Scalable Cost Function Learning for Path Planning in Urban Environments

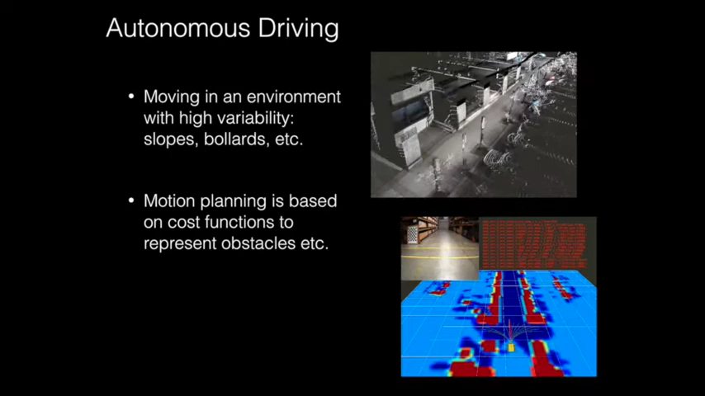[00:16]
This function has the highly complex task of mapping all features in our environment to cost the planner can act based on.
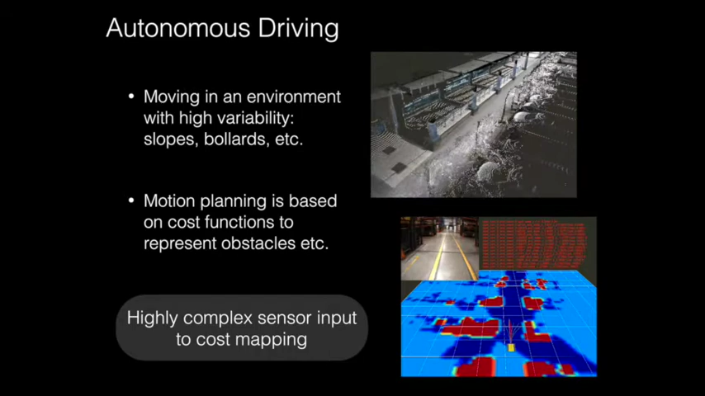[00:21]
We commonly employ manually designed cost functions.
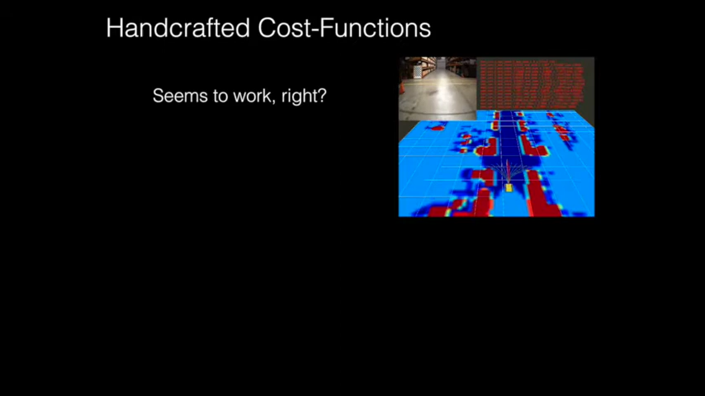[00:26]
Obstacles are often marked given height threshold and successively extended by the dimensions of the car to enable safe climbing.
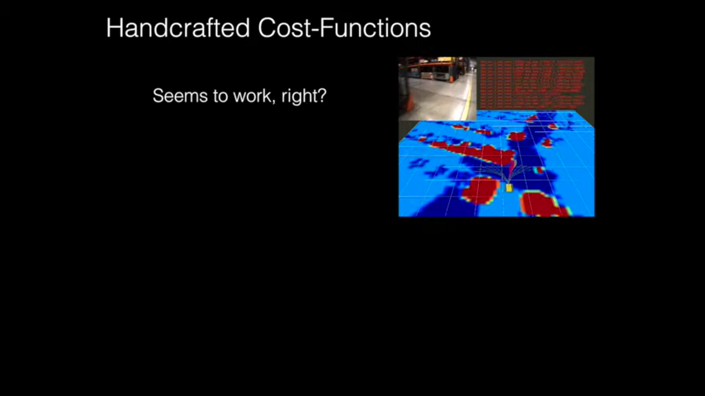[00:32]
With the right expert domain knowledge, this leads us to being able to drive in most conditions. But it is increasingly difficult to adapt to all possible corner cases.
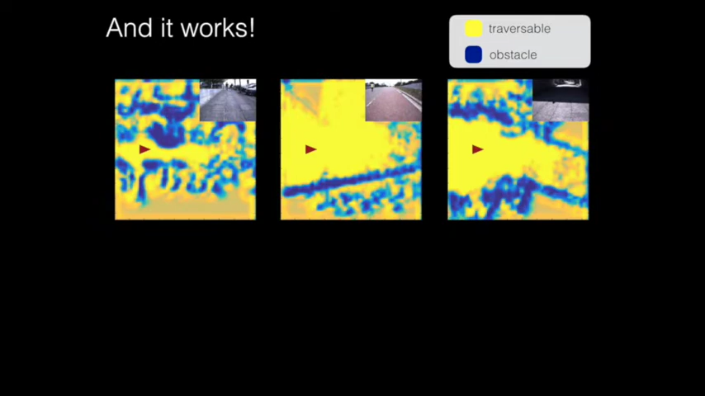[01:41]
Walls, cars, etc. is seen in the images are marked as intraversible by our cost map. Some smaller artifacts, however, are visible in the middle example.